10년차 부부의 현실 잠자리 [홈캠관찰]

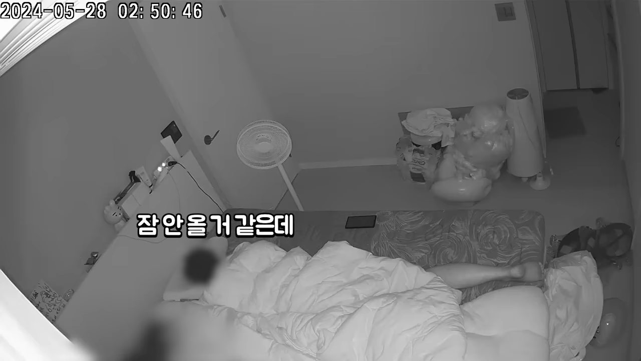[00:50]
늦은 야식을 먹은 탓인지 배에 가스가 찼다는 남편 이렇게 가면 따라야 돼 이렇게 삼자면 나야 돼 어우 정말 더럽네 아니 왜 입으로 말하던가고 똥꼬로 말하는가 왜 좀 해봐 똥 잡까? 그게 단구나 나도 나도 지린 거 아니지?
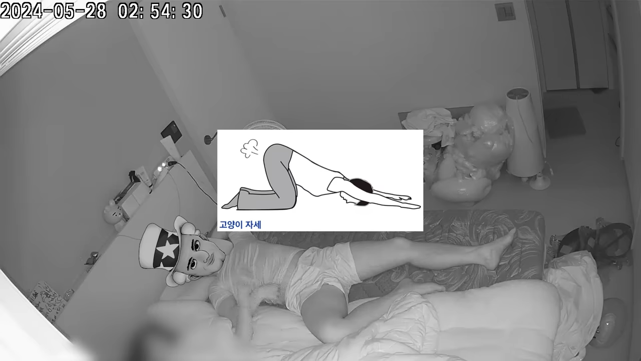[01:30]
엉덩이 시켜올리고 그건 하기 싫어 왜? 추해 방금도 만만치 아고 잘 때 상대방 얼굴을 방글면 진식사라고 욕을 하면서 일어날까 진짜 실천할 수도 있는 인간이라 순간 섬뜩했었다 오빠 이쪽으로 뒷니저 다시 만발이야 그렇게 잠깐의 정적 후 또 한 번 나의 엄청난 가스가 살포되고 마는데 뭐야?
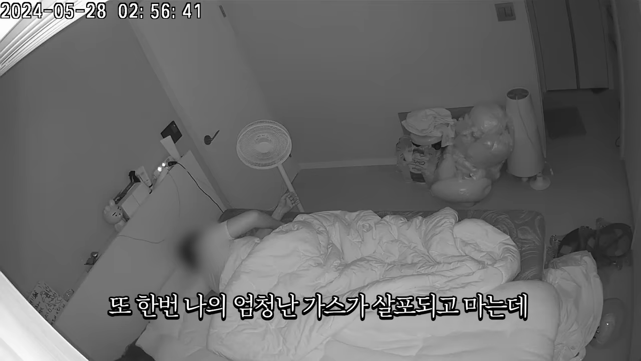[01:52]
뭐야? 어쩌다? 와 대박 아 진짜? 손풍이 앞에 있어도 냄새나지 왜? 잘못된 거 아니야? 아 너 입을 벌렁이 좋아해 벌렁이 좋아해 진짜 아직 냄새나는 것 같아 진짜 안 나 안 나?